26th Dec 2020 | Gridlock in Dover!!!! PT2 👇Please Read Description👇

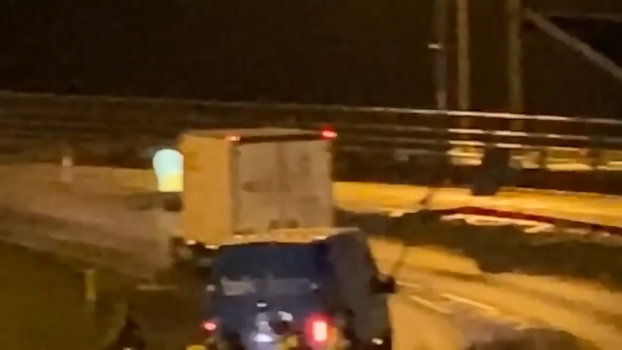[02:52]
well, they've not let any out there still. Are you walking down? Oh, we're walking down now.